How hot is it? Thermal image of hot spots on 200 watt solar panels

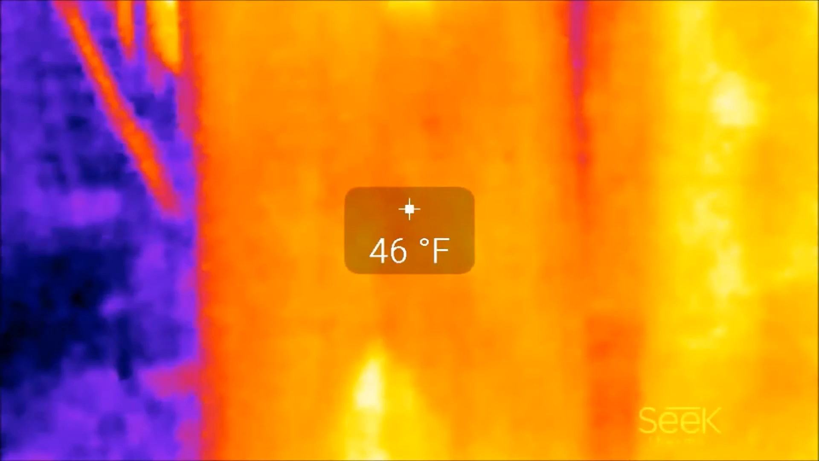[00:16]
On screen: spot 46°F
so you can see right away that there are some hot spots on this solar panel
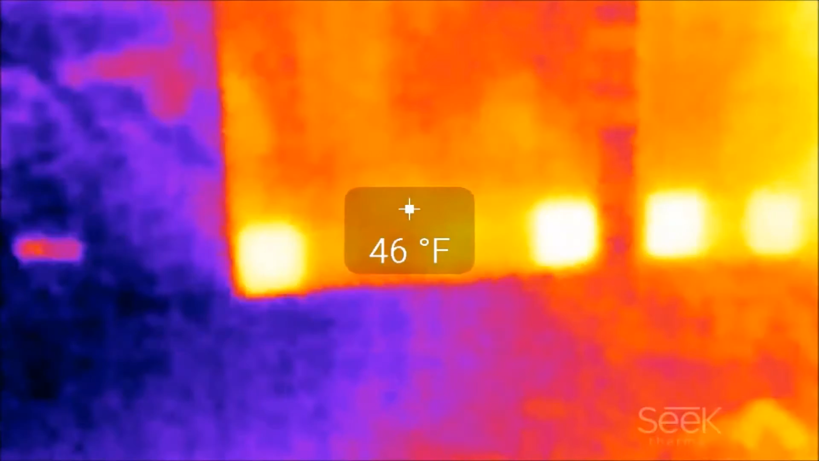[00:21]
On screen: spot 46°F
on both solar panels those cells look like oh they're about 20 degrees warmer
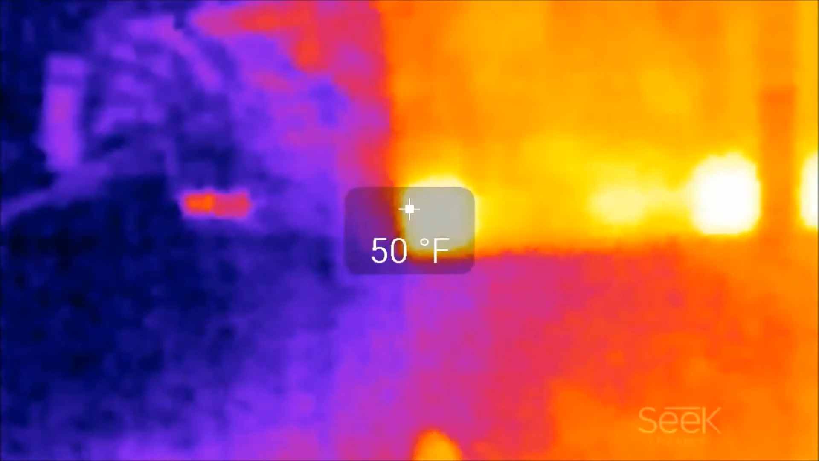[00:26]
On screen: spot 50°F
and this one up top we're going from 45
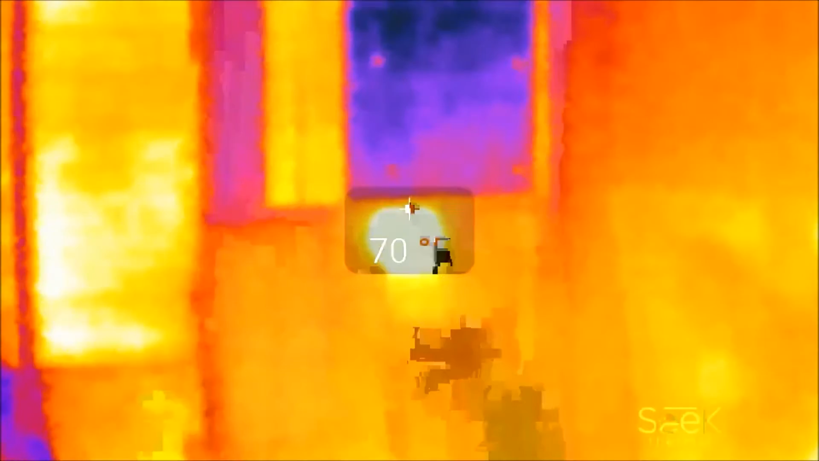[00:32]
to 72 so almost almost 30 degrees warmer that's pretty significant the power is going through the solar cells and when it reaches those damaged cells the power is being dispersed as heat and it never makes it to the charge controller that's the amorphous panel and that looks pretty normal and these are i think polycrystalline panels and they're working just fine no hot spots there so
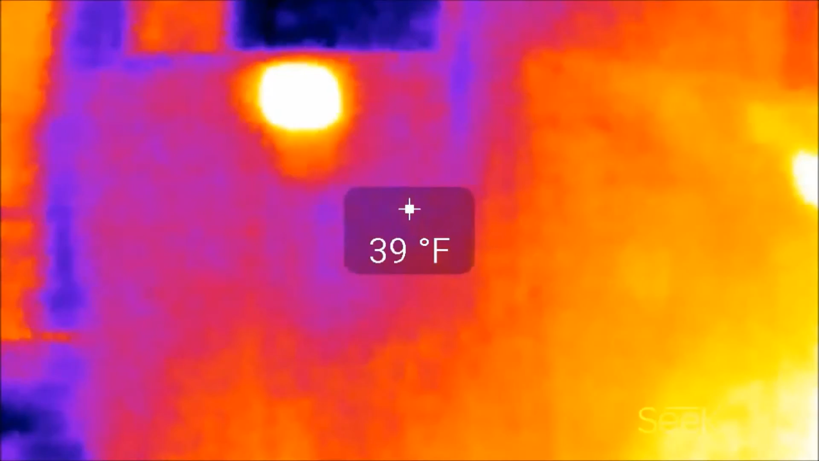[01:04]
On screen: spot 39°F
it's just these big shattered 200 watt panels that have the issue you can see that's at 39 degrees right there and going to 72 so that's over 30 degrees difference
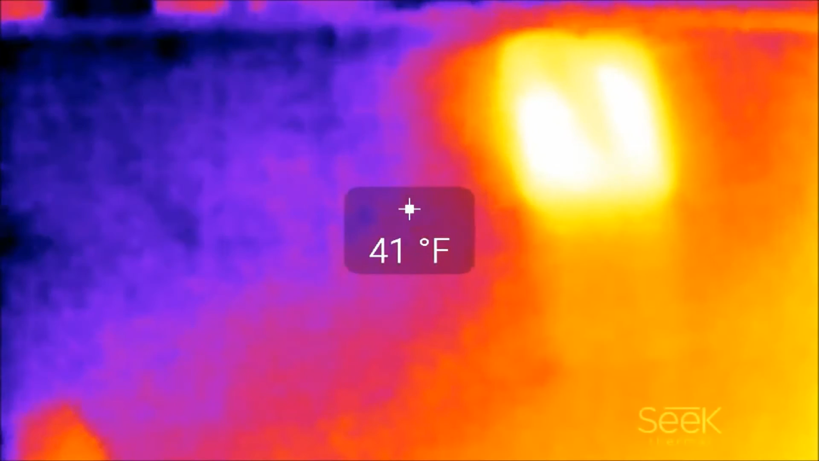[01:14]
On screen: spot 41°F
so these panels have really have really had it what i'd like to do